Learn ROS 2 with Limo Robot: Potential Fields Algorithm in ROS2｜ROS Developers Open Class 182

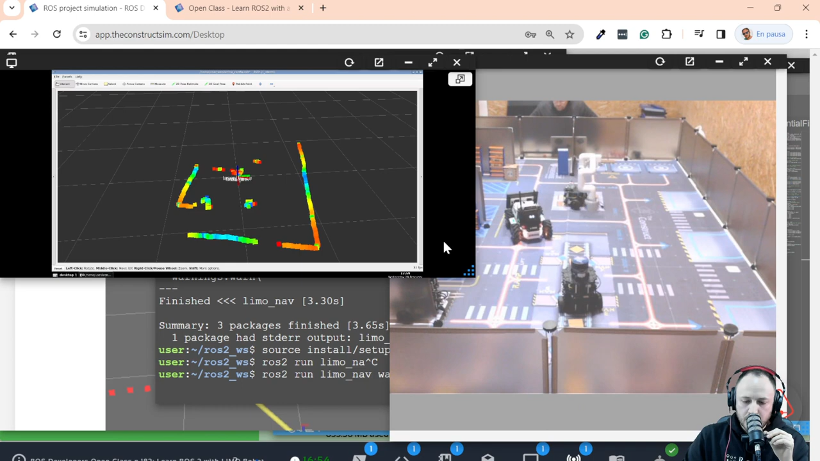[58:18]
also here so that we can also have a look at ervis and finally the terminal i'm going to
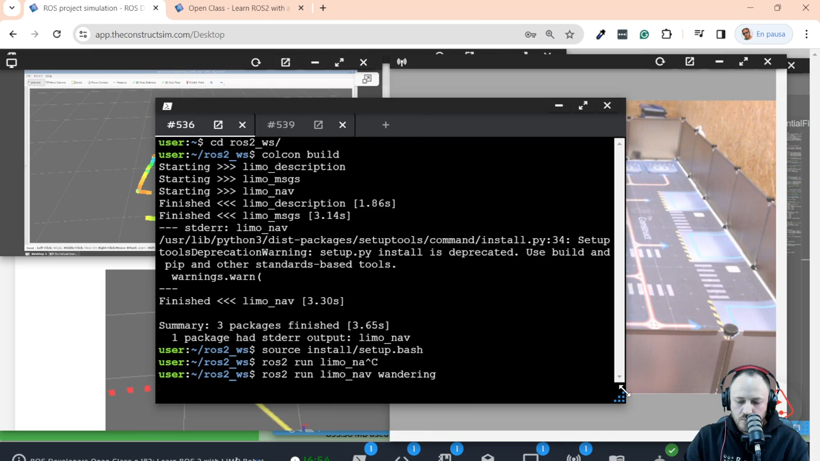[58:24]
make it smaller and put it here so that it doesn't take much space okay so here we are going to be able to visualize ervis with the vectors that are being
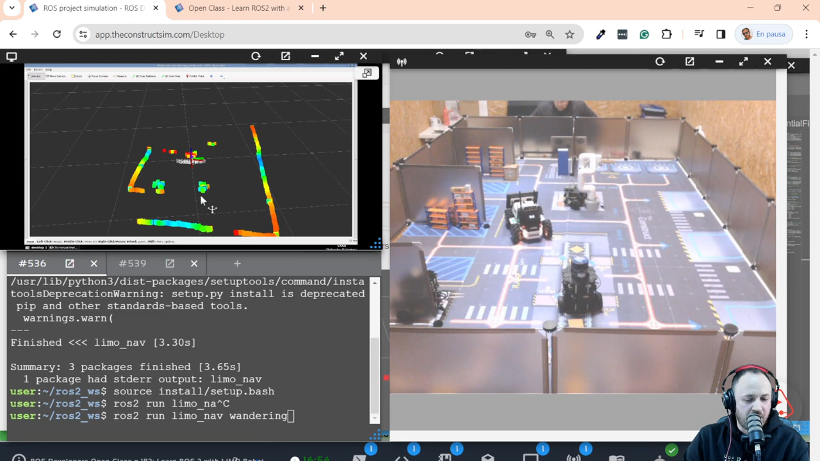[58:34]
generated in real time attraction vector repulsion vector and here we have the real environment okay so this is life this is a camera that this what you are seeing here is life so as soon as i execute the program the robot is going to start moving right so let me do
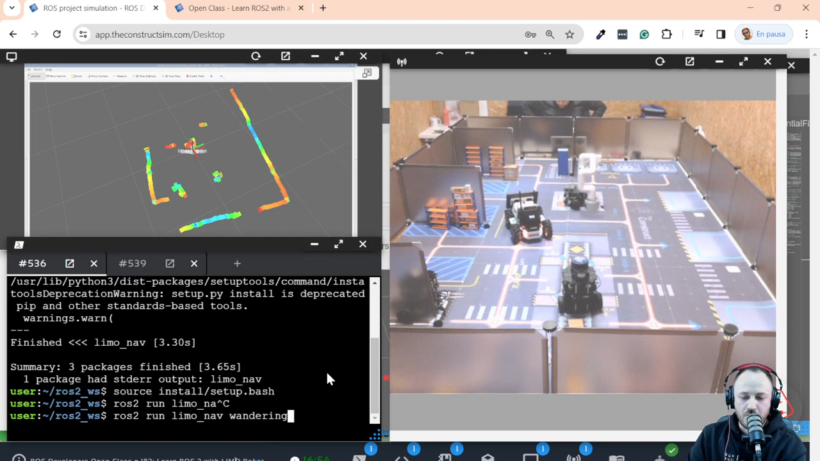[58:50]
that right now there we go okay so robot starts moving forward and you can see here the vectors already being generated yeah here the vector is telling the robot to rotate to the right is that detecting some obstacles there and say no no go to the right it goes it keeps moving forward now until it finds this wall and then it's going to start rotating to the right as you can see here it's going to find this robot it